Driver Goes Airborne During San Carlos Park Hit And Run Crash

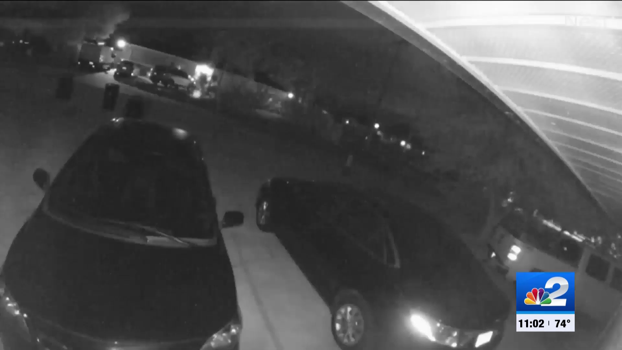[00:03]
You will see a driver go airborne after crashing in San Carlos Park. This happened early this morning near the intersection of Phlox Drive and Sanibel Boulevard.
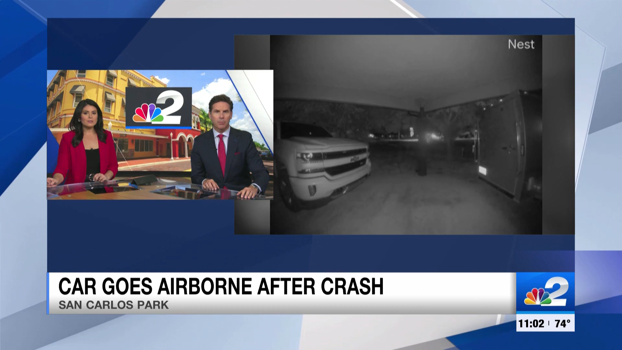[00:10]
That's where NBC2's Gage Golding is tonight showing us how close this crash came to becoming catastrophic. All was quiet all through the night.
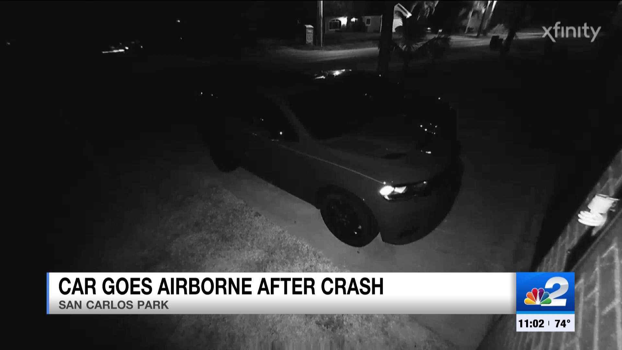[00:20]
That is until this vehicle came flying down Phlox Drive in San Carlos Park around 2 30 Friday morning, creating quite the ruckus.